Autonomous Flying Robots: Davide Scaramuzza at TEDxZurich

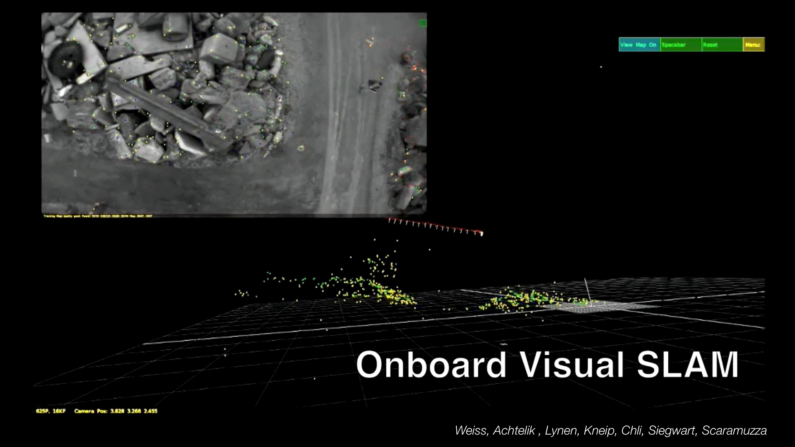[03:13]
Well, in order to answer this question, a robot needs to know where it is.
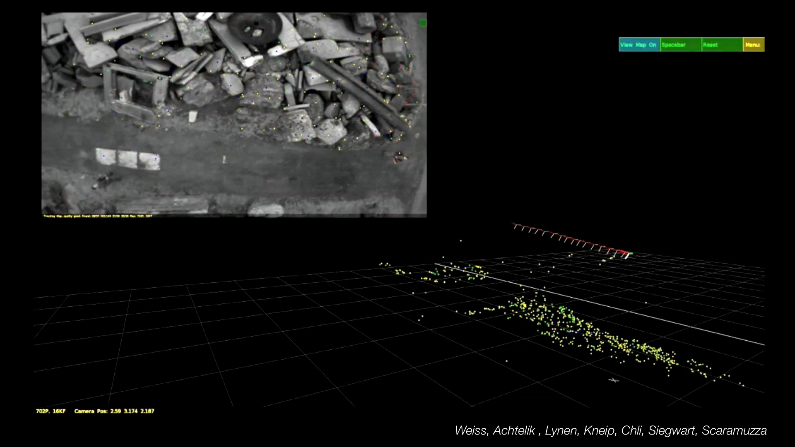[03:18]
And we actually, we robotists, it's called this problem localization.
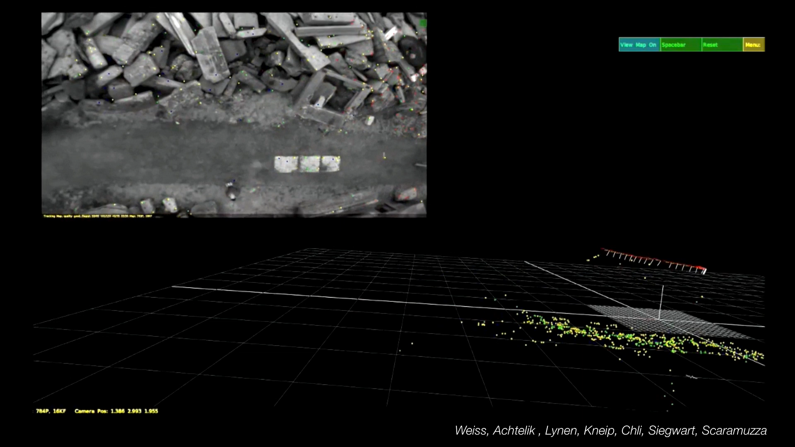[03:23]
Because if a robot knows where it is with respect to a map, then it can plan its next action towards the goal.
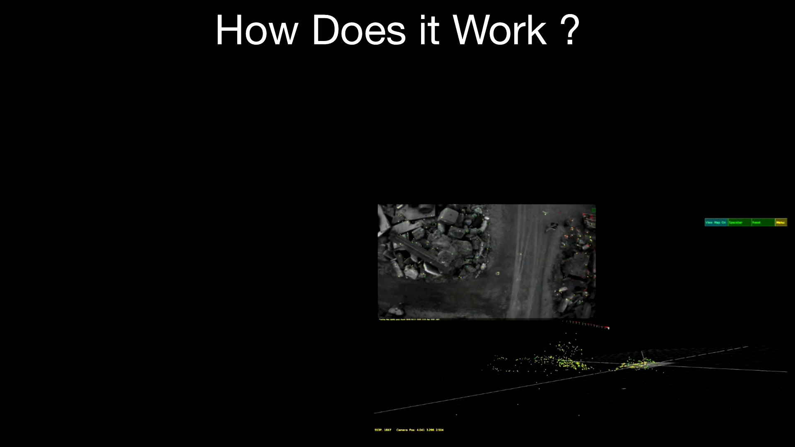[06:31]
It has to localize. So basically, it has to know where it is with respect to a reference frame, like a map. So how do we do that? Well, imagine that the helicopter is flying, and it captures a picture.
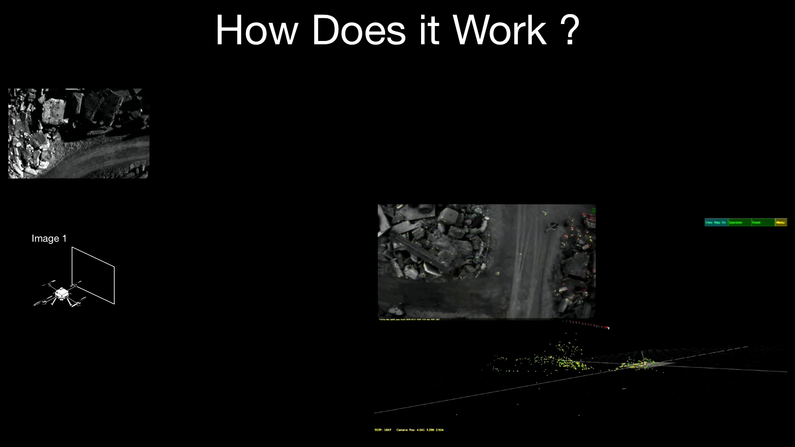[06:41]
Then it moves to a second position, and it captures a second picture. What we do is that we develop some advanced image analysis algorithms. And basically, the helicopter extracts some interest points from the images, for example, corners, and also from the second image.
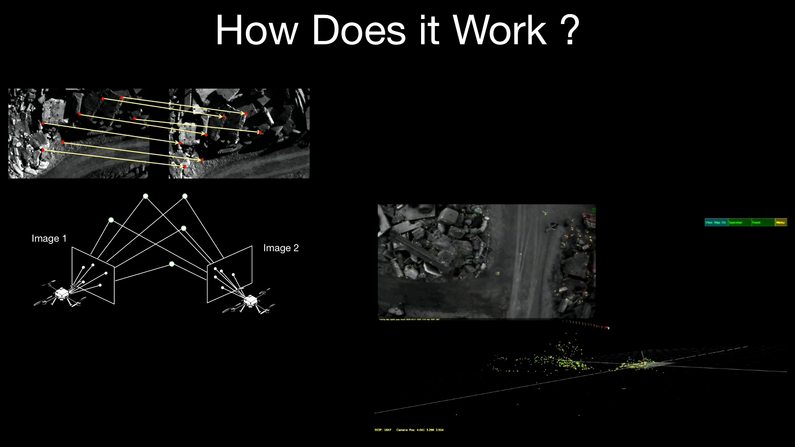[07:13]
So basically, we build a sparse 3D map. The map is made of points. And then, if we iterate this procedure for every couple of frames that we take over the motion,
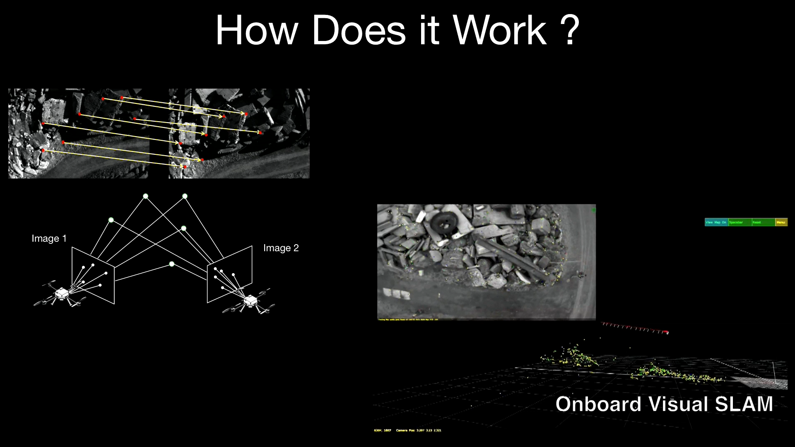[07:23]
we can actually reconstruct the full trajectory of the helicopter
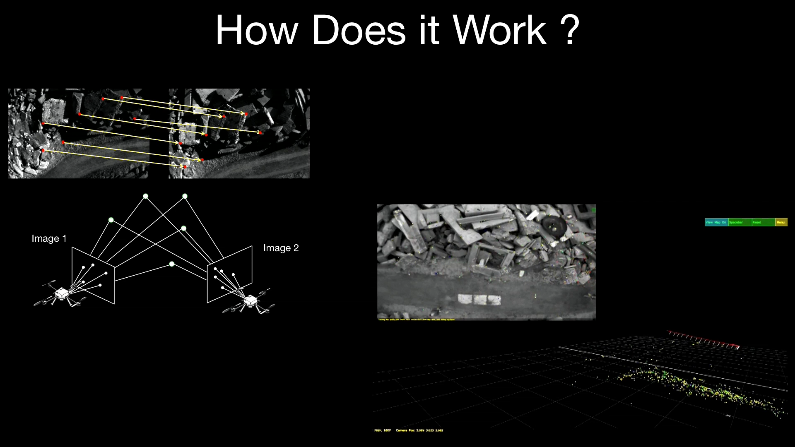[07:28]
and simultaneously build the map of the environment.
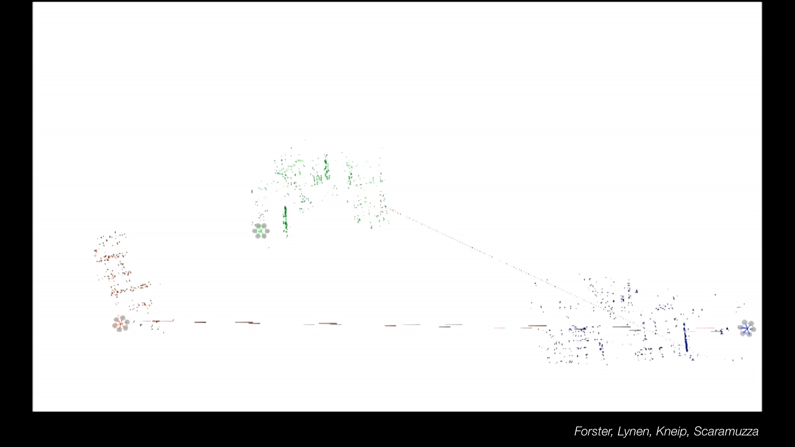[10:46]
So, initially, they do not know where they are, but as soon as an overlap between the individual maps is detected, the maps are merged together.
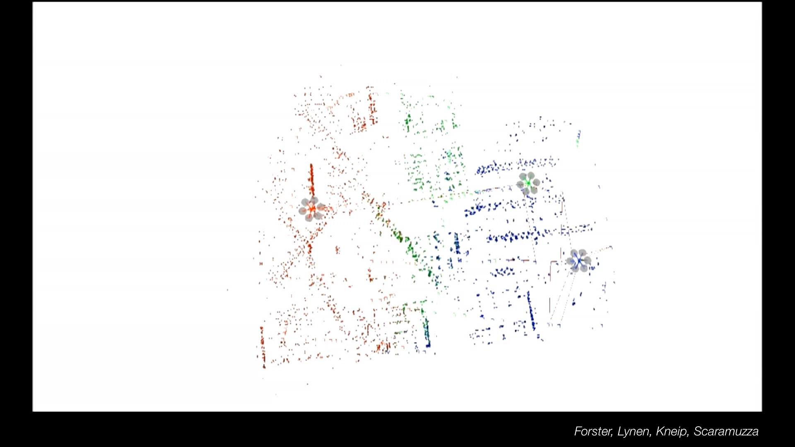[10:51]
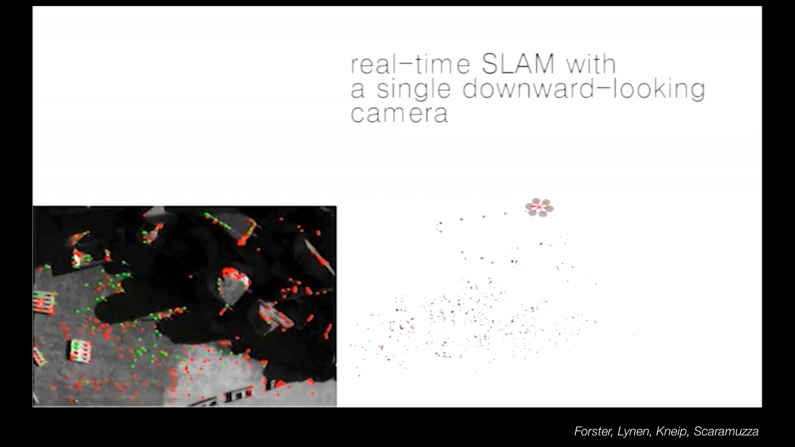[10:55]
And what you can see in this video is actually two helicopters with streaming also on-board camera images.
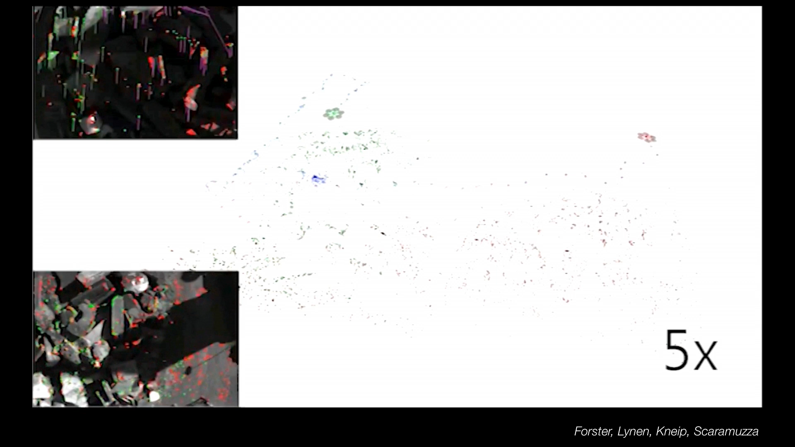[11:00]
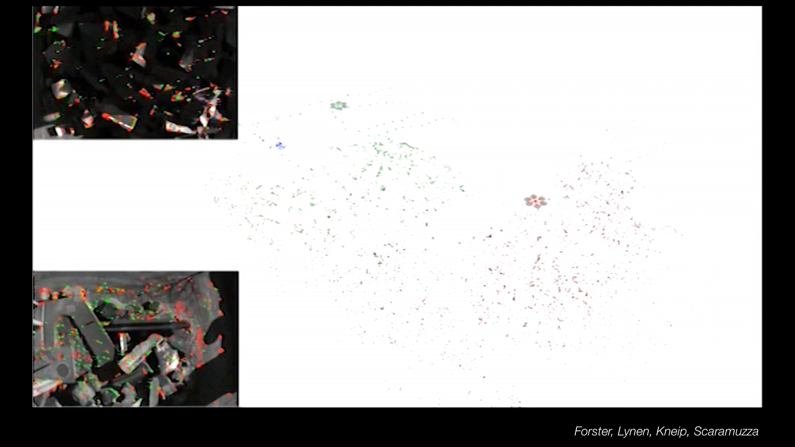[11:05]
You can see in the left pictures the feature points, the interest points that we extract in order to build a map.
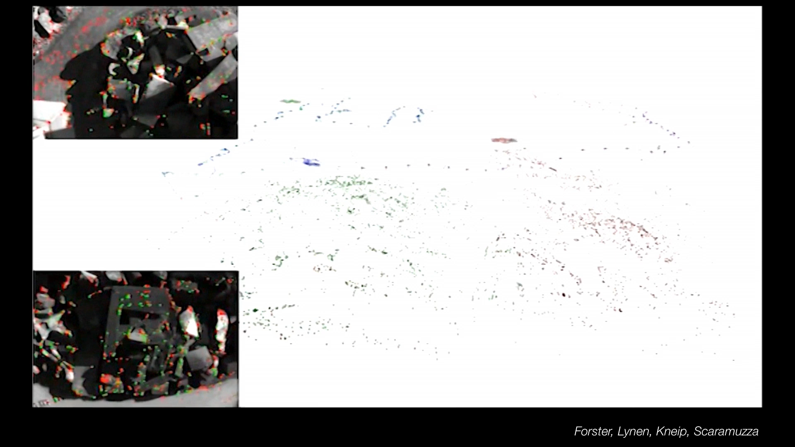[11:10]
And in the end, the two helicopters join and diffuse, again, the maps together.